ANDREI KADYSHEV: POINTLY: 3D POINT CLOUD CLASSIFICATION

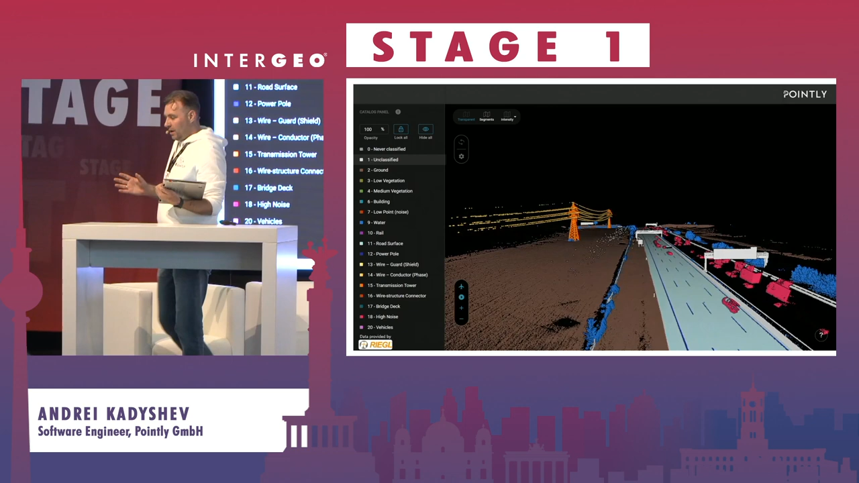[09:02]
We started working on the general solution for extraction of vector data in a fully automated way.
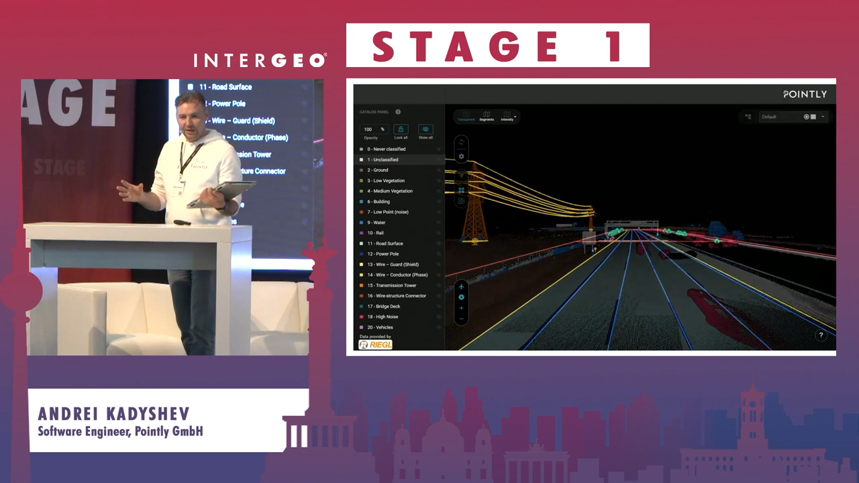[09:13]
It will be AI model purposed for extraction of road outlines and road markings from scans of highways.